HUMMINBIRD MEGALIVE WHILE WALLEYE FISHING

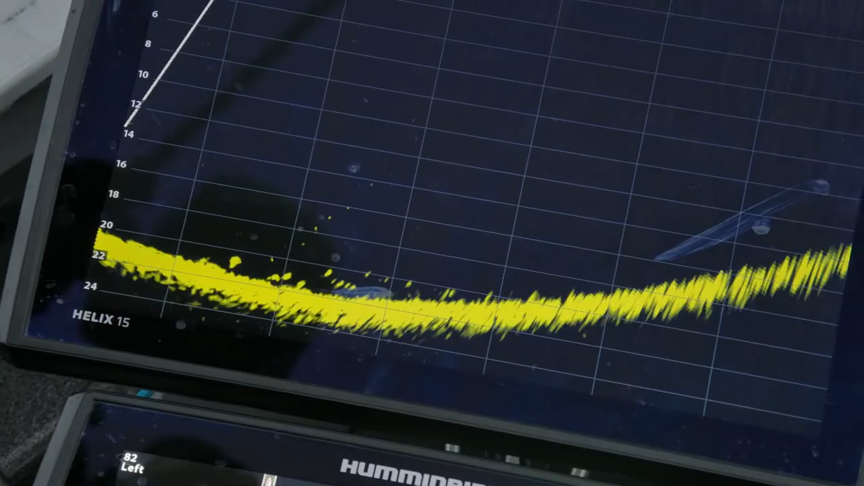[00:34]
there is no doubt that if you get the settings right hummingbird mega live is an incredible tool you can see here a fish
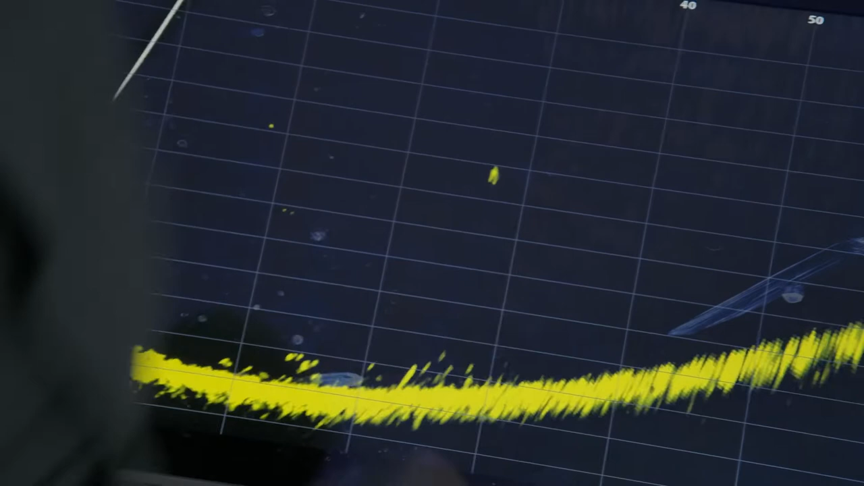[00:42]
going up to the surface that i just hooked
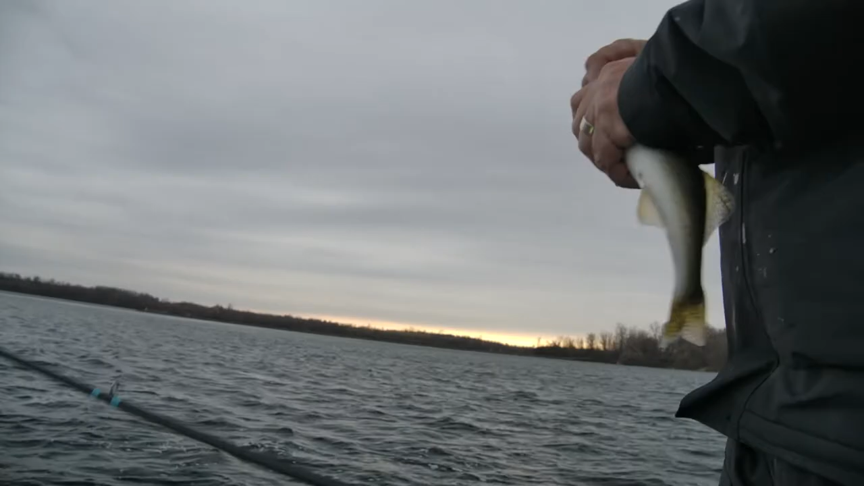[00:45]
you are able to really tell the mood of the fish and i think
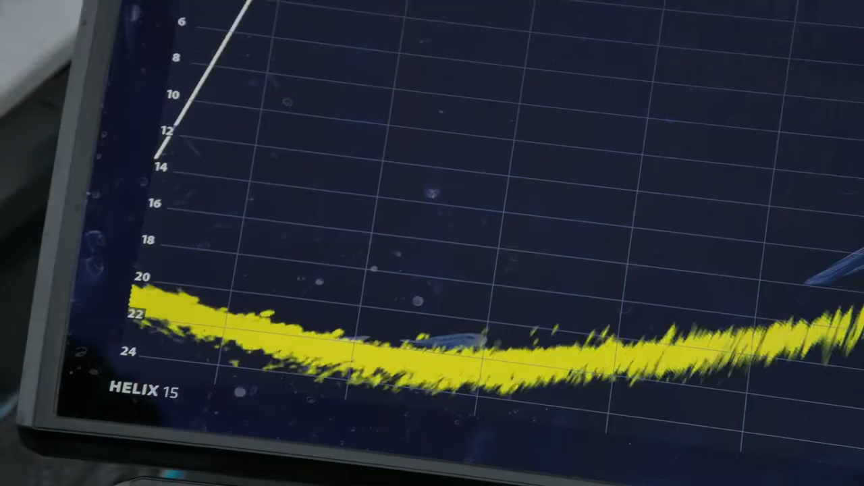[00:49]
that's the most important thing you can see here the fish start to charge upwards
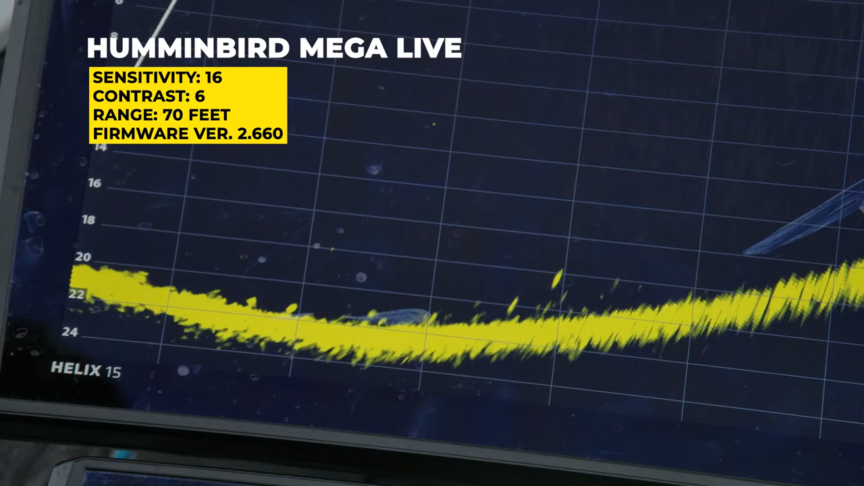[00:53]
at the bait so it tells me to stop it a little bit up off the bottom it shows their aggression level and if you're not getting bit and the fish come over to see it it also tells you when it's time to
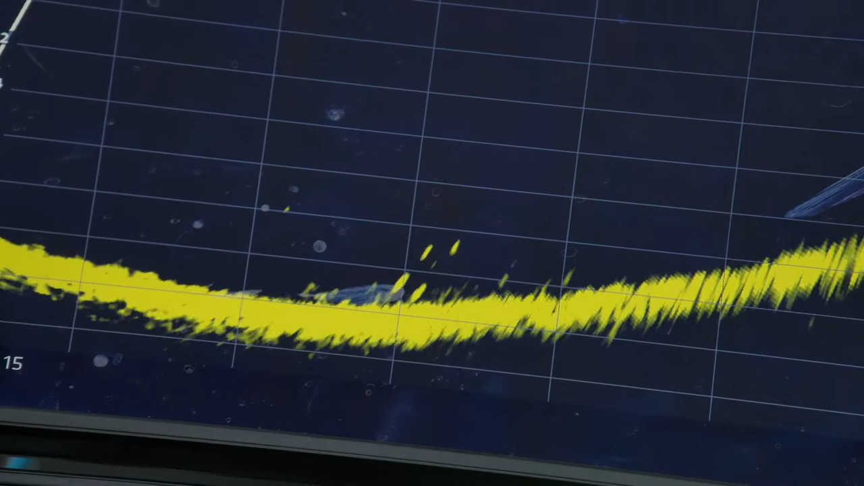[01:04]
change colors or
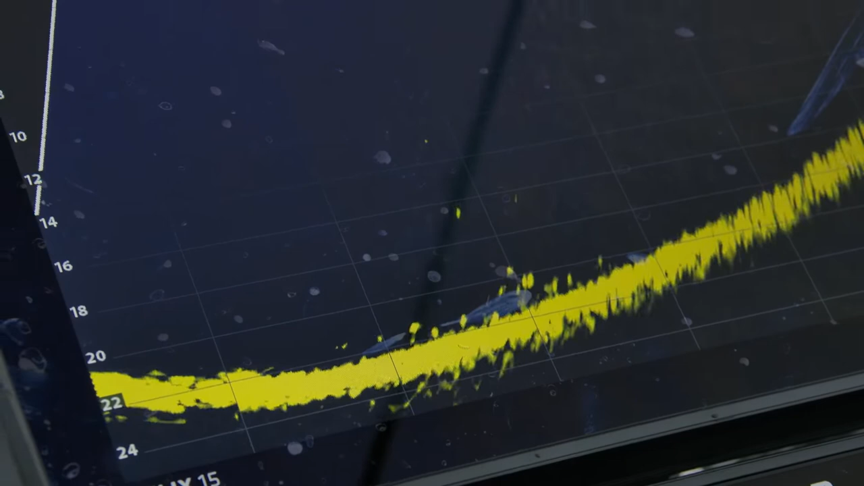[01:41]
go check out the bait again very intuitive very simple to use much easier than say interpreting a flasher or 2d sonar this tells
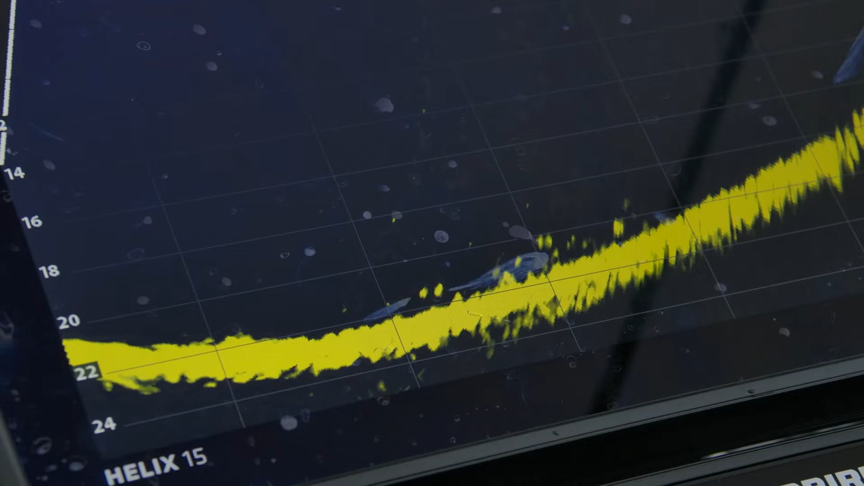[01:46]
you a how many fish there are like this one going up and the size of them and you can tell
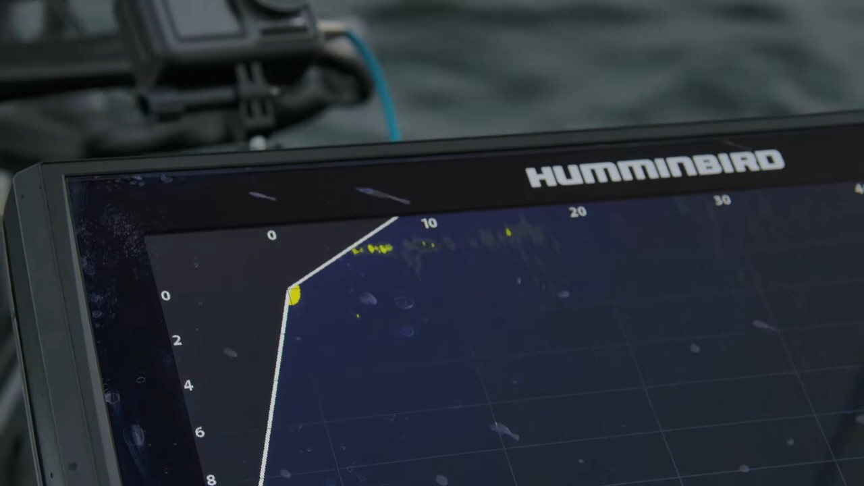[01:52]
that's a small fish right away so these walleye averaged you
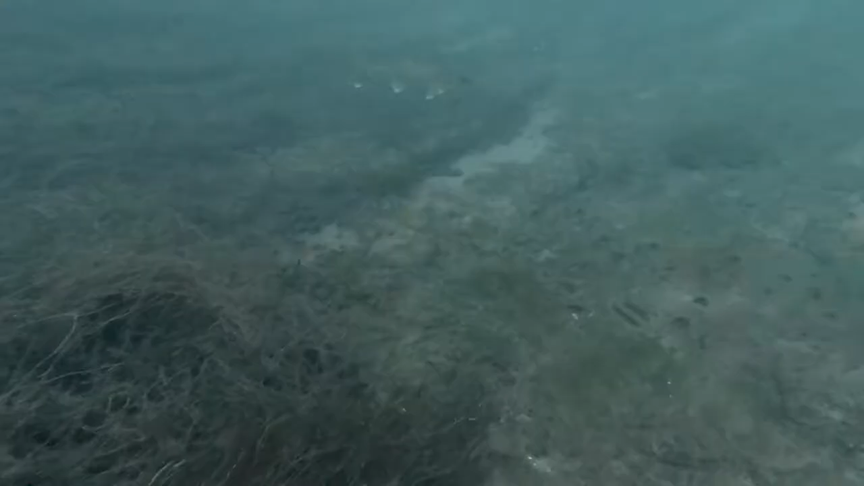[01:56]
know in that one to two pound range and i can only imagine what a 10 pounder is going to look on this here's my bait there's that half ounce keyburn falling to the bottom you can see as it gets close right away the fish start lifting and firing towards it there's a couple
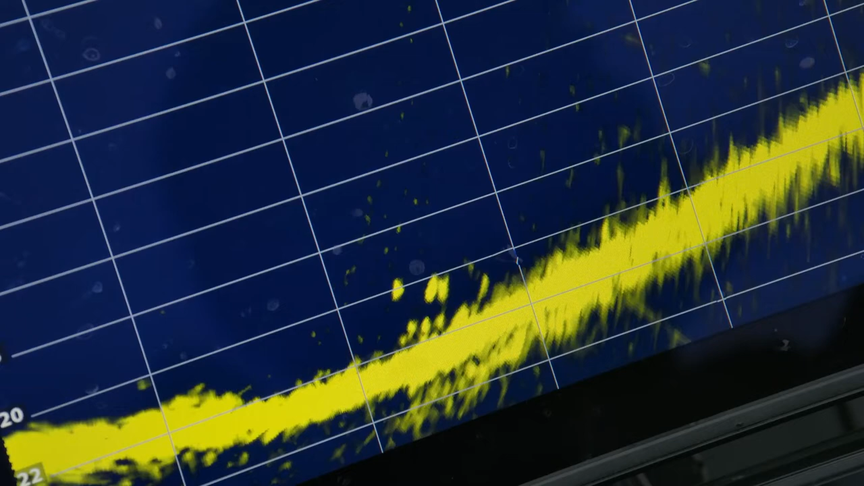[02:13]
of bigger ones in the pack very very easy to use mega live is going to make a